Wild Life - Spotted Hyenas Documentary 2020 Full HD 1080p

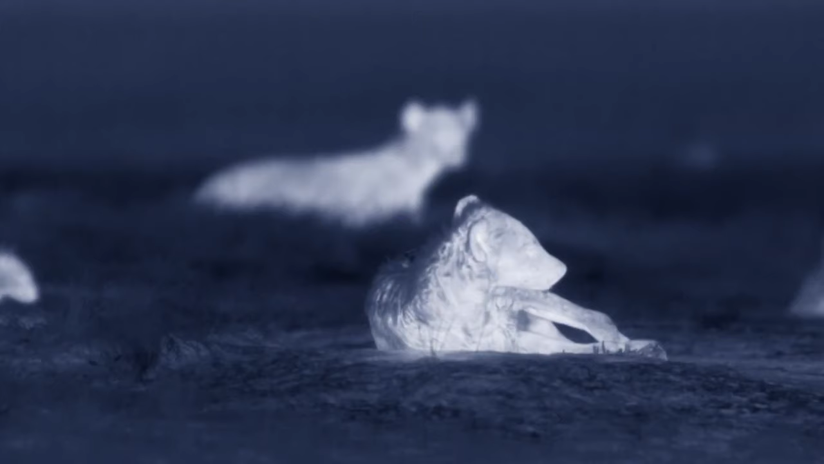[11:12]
They've conserved their energy for nighttime, when they typically hunt.
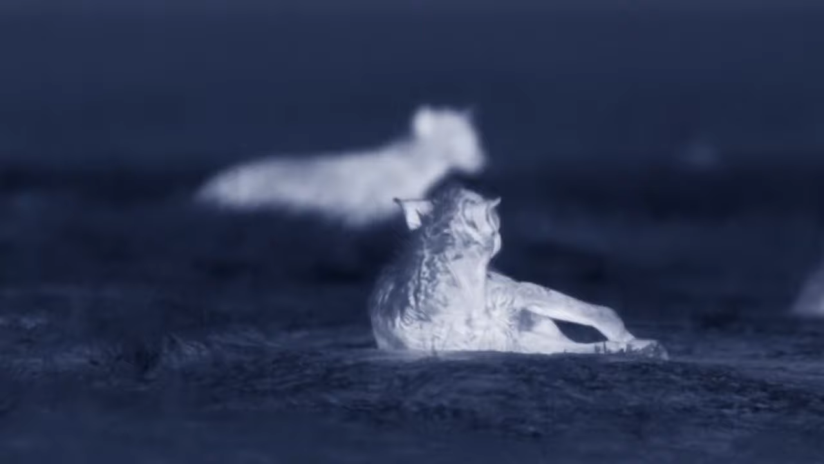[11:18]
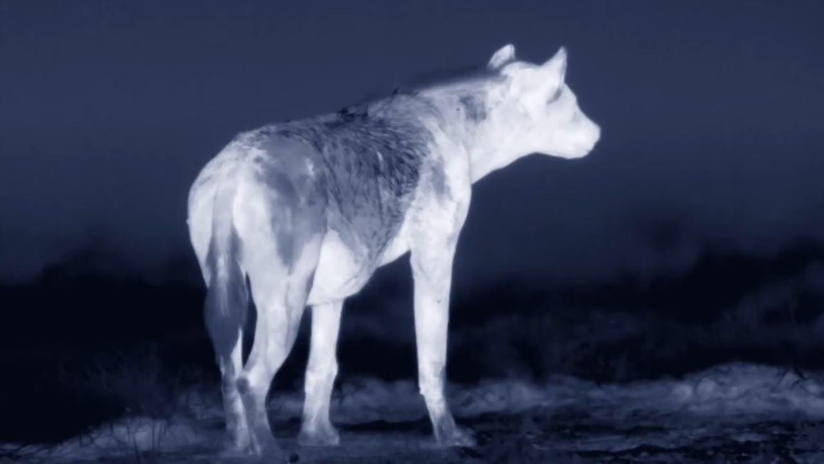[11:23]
Hyenas can hear sounds up to 7 miles away and have excellent night vision. They scour their home territory for food. They can cover their entire range, walking 20 miles in one night.
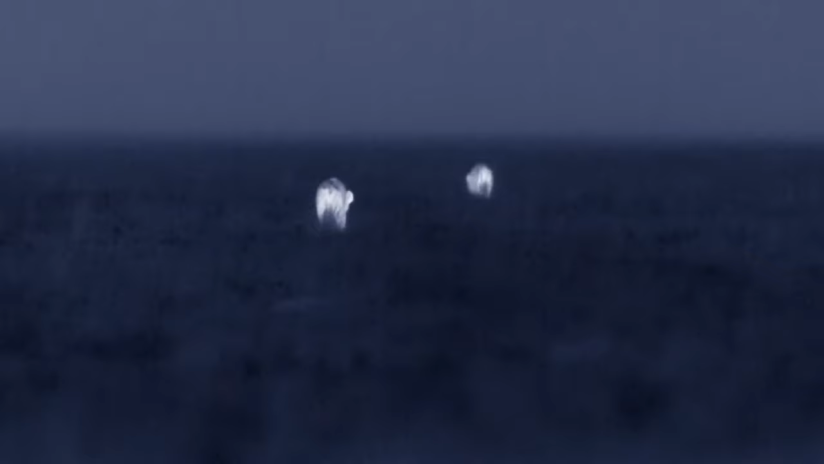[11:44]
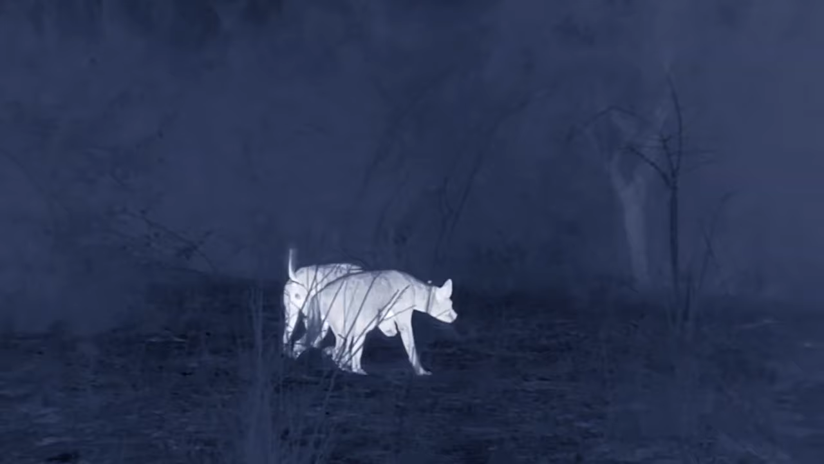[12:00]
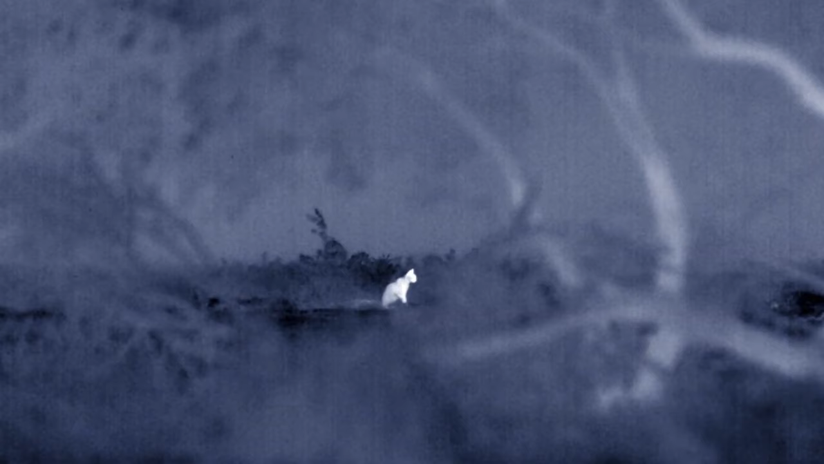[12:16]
A lone African wildcat is the only creature they see.